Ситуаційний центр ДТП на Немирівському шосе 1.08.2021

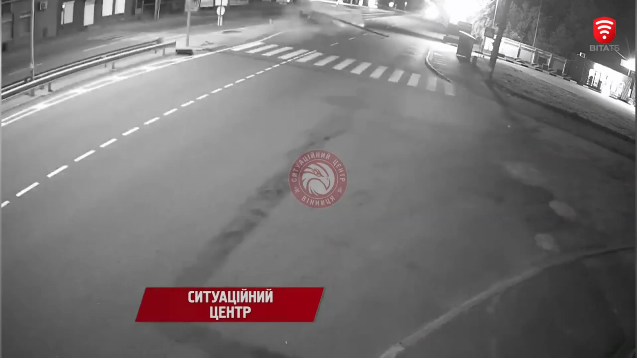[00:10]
не опорався із керуванням і здійснив наїзд на інформаційно-вказівний знак. Опору зовнішнього освітлення та дорожній відбійник, який наскрізь прийшов через салон автомобіля.